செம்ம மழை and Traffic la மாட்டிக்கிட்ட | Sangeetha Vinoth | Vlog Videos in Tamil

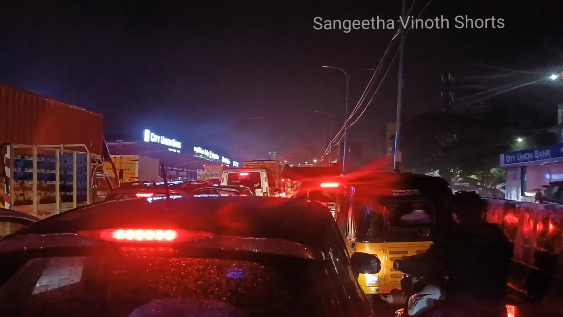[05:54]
செம்ம டிராஃபிக்கில் மாட்டிக்கிட்டேன் ஃப்ரெண்ட்ஸ். நீங்களே பாருங்கள் எவ்வளோ டிராஃபிக்னு ரெண்டு சைடாக. இது வந்து சைதாபேட் மெட்ரோ கிட்ட.